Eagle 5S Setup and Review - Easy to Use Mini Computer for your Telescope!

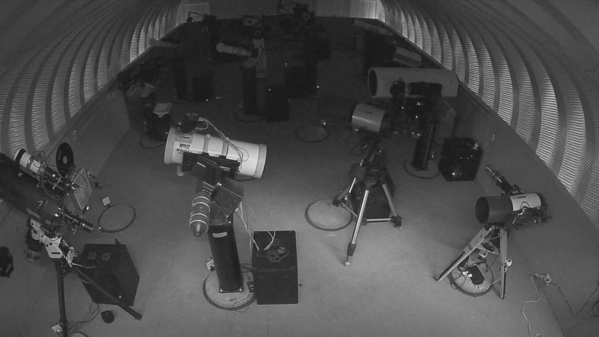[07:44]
And I think it's because of the roof. But also at night, it doesn't really show anything either.